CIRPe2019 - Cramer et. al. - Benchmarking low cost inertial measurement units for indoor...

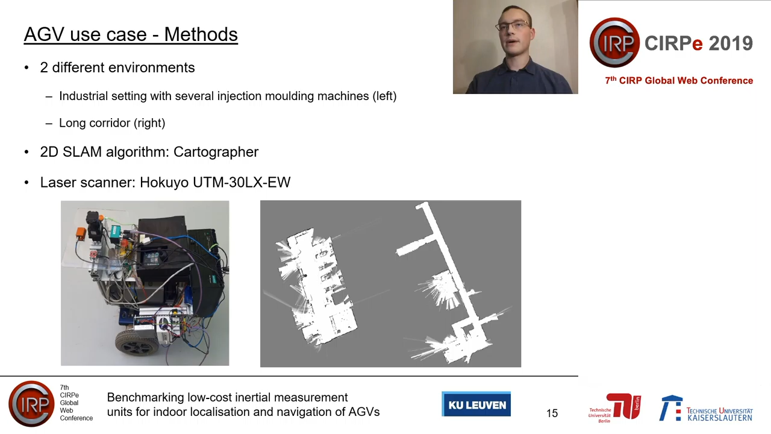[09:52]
setting with several injection molding machines the second environment contains a challenging long corridor light and dark pixels represent free and free and occupied space respectively with intermediate gray scale values indicating in certain areas in the map of the slam algorithm in order to determine the influence of imu based sensor fusion